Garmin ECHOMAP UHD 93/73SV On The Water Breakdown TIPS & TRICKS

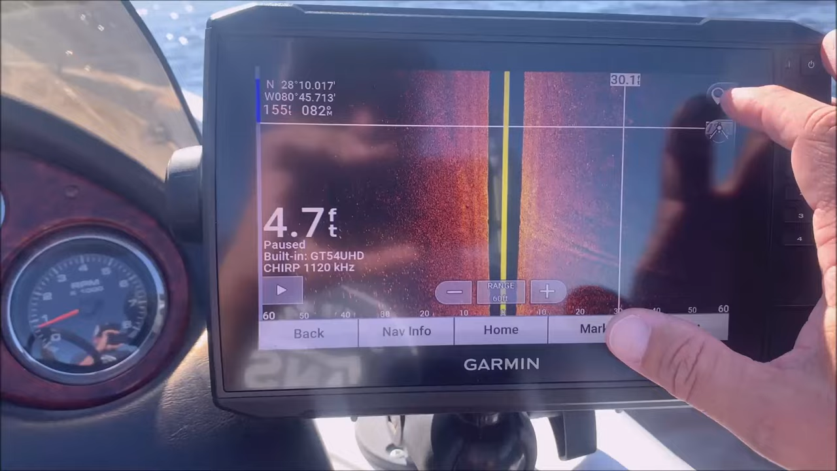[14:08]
On screen: depth 4.7 ft
a waypoint just like this all right and now I've got a waypoint created
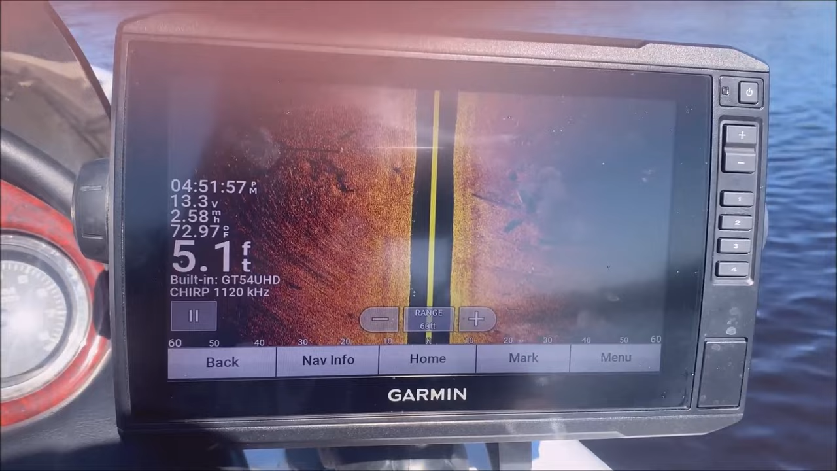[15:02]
On screen: depth 5.1 ft, water 72.97°F
with just in case you haven't got it yet and you were wondering what kind of color it comes with and
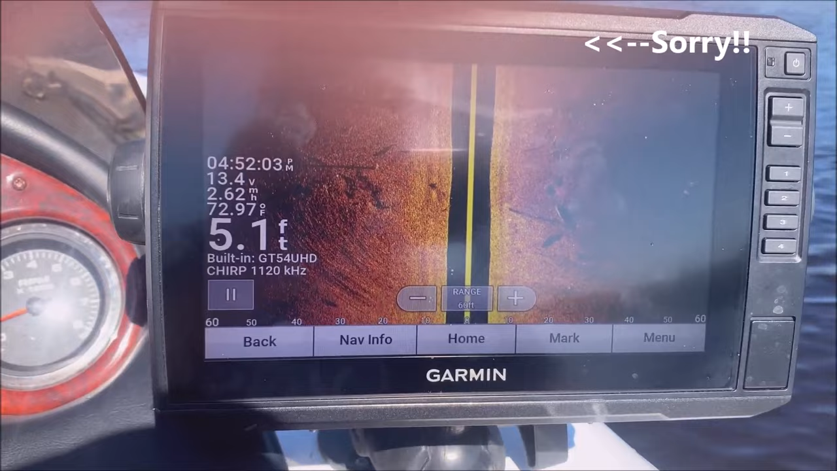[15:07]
On screen: depth 5.1 ft, water 72.97°F
you just kind of wanted to see that there's some cool rocks and stuff right there so to
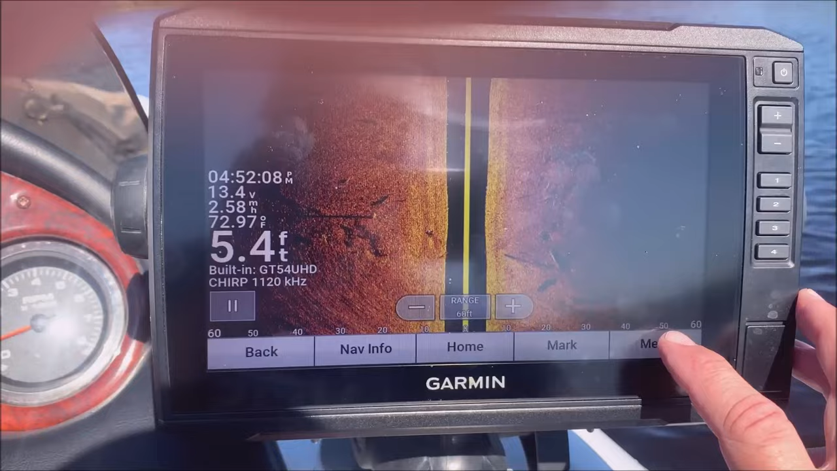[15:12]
On screen: depth 5.4 ft, water 72.97°F
do that I'm just going to go to menu so in our setup and then color scheme
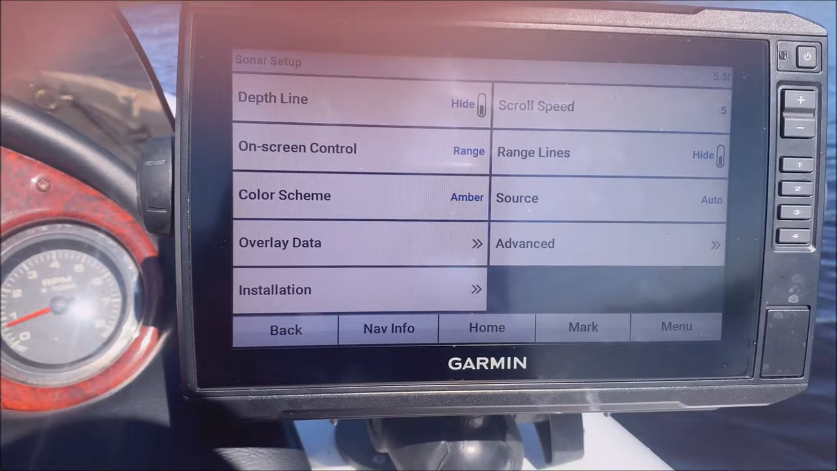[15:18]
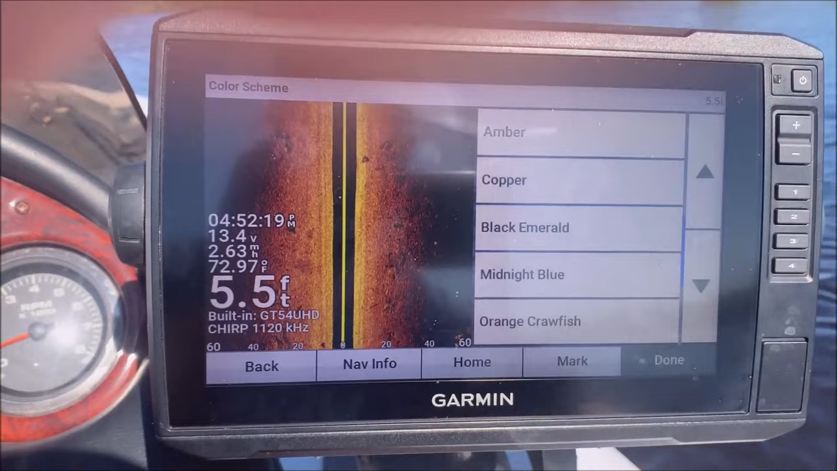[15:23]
On screen: depth 5.5 ft, water 72.97°F
and the one I use most of the time is this amber color you can kind of go through them and see the the changes that it makes some of these may be more useful like this black emerald is
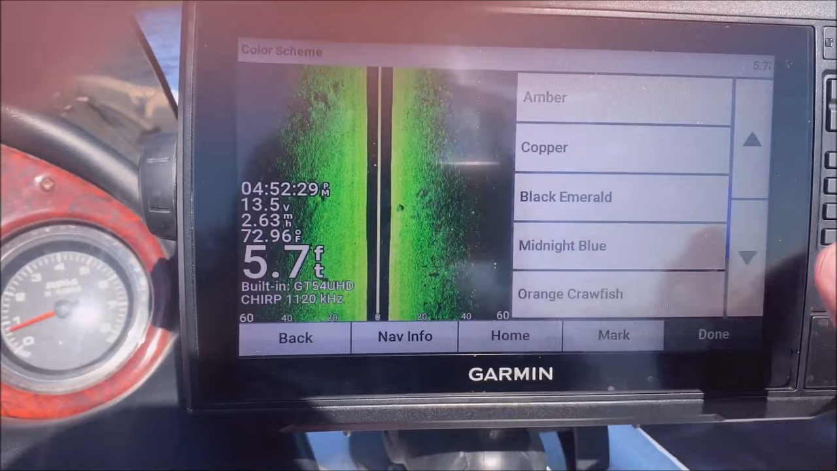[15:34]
On screen: depth 5.7 ft, water 72.96°F
probably pretty useful when it's bright sunlight out like it is kind of right now but
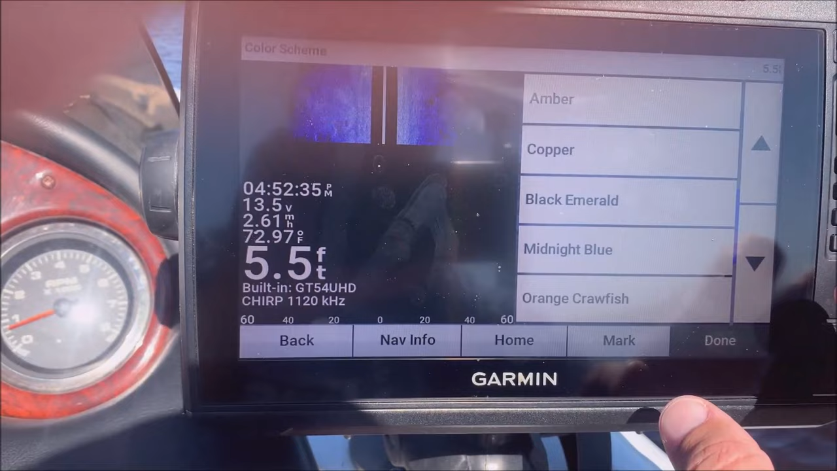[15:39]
On screen: depth 5.5 ft, water 72.97°F
that's normally why you'd want to change them just in case you know one may be more visible and
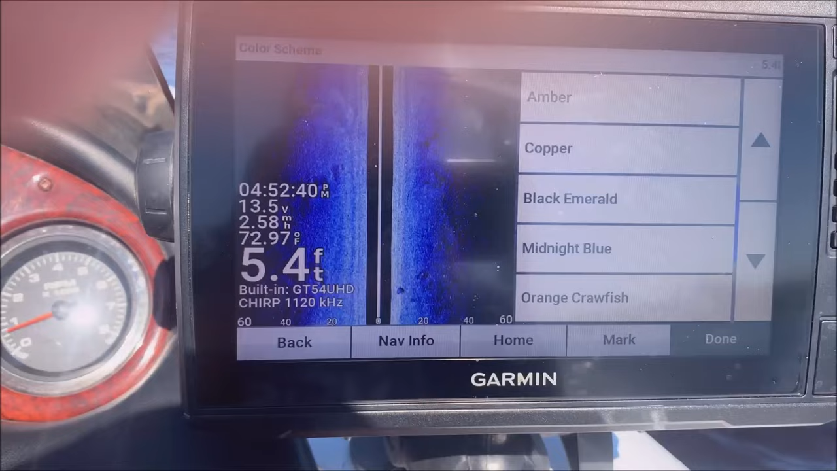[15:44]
On screen: depth 5.4 ft, water 72.97°F
bright sunlight than the other and so just play around with them till you see which one you like
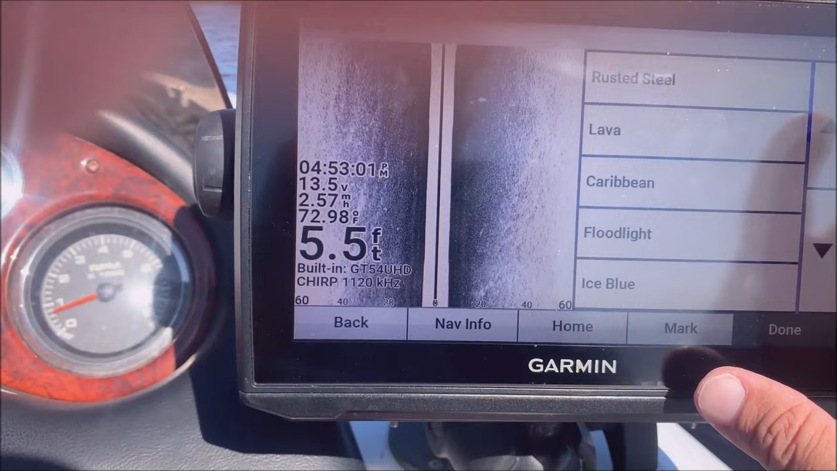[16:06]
On screen: depth 5.5 ft, water 72.98°F
I think this is the default one that rusted steel
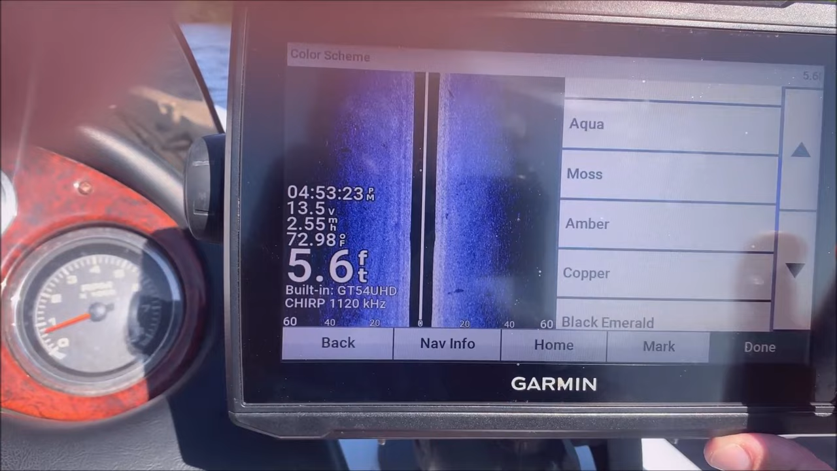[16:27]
On screen: depth 5.6 ft, water 72.98°F
but it does come with a lot of different color options
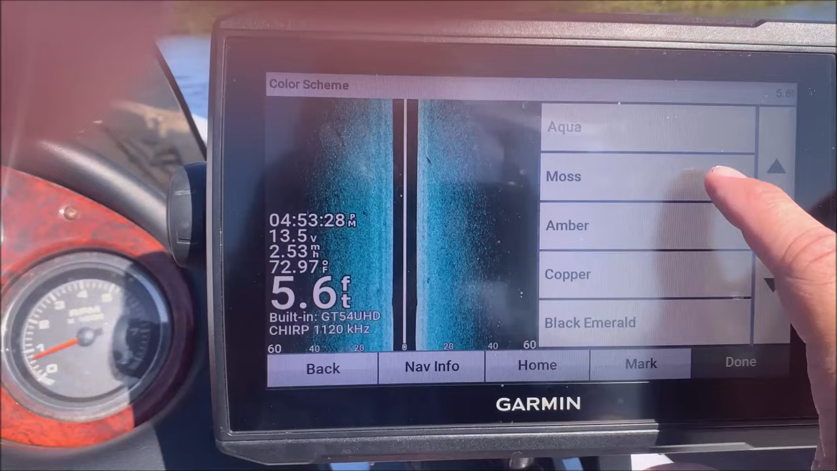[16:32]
On screen: depth 5.6 ft, water 72.97°F
for whichever situation you might find yourself in
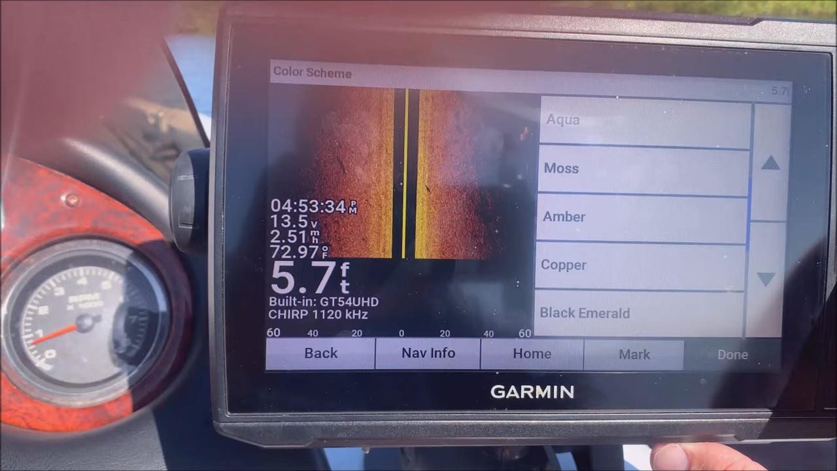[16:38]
On screen: depth 5.7 ft, water 72.97°F
and now we're back to that amber like that that I like
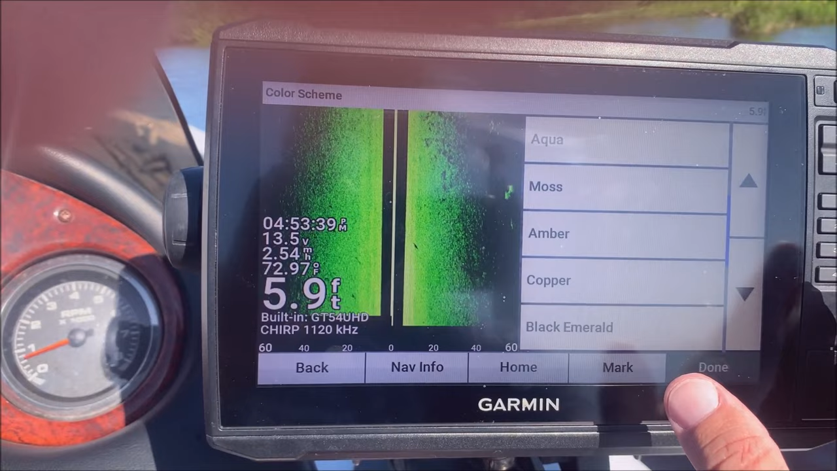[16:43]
On screen: depth 5.9 ft, water 72.97°F
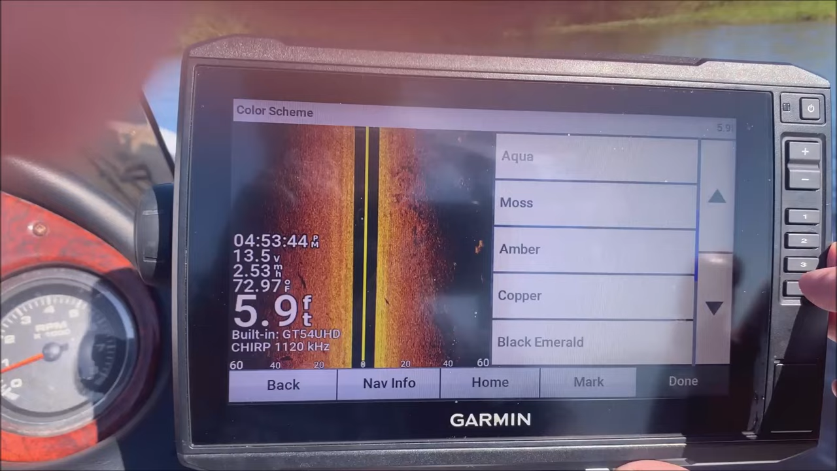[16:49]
On screen: depth 5.9 ft
all right so those are just the color options you got I'm going to motor out to another spot and see if we can't get on some fish